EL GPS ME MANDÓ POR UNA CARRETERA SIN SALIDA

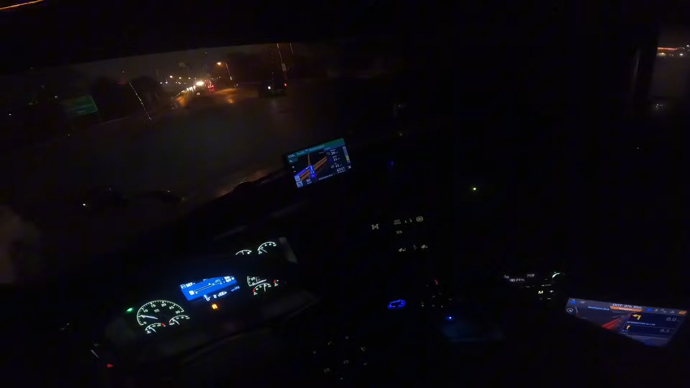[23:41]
Y miren, era que yo tenía la iluminación bajita. Y yo decía, pero ven acá, a este camión le falta más luces.
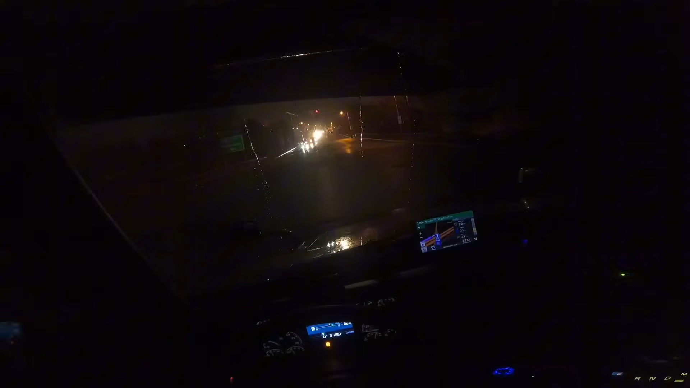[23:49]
Y miren, ahí sí, es que sí, yo la tenía bajita. Y ven acá, yo... separan, ok, vamos ahí
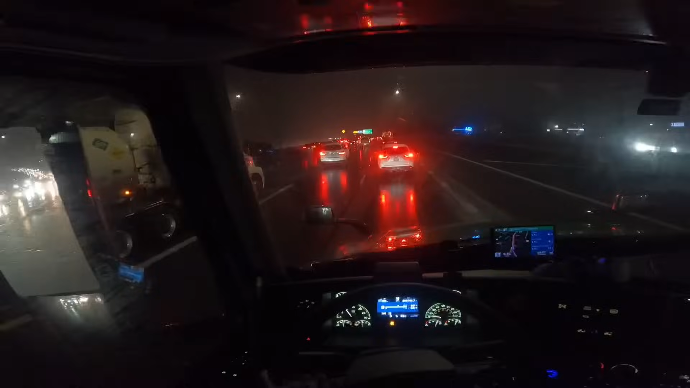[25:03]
Miren ahora. Yo sabía que iba a encontrar por el tráfico. Pero vamos a ver, porque por aquí no es de que hay tanto tráfico así. Porque aquí vamos por el 695. Es como una circunvalación, por así decirlo. Entonces cogemos el 70, luego el 81. Y ya vamos a botar un poquito el tráfico.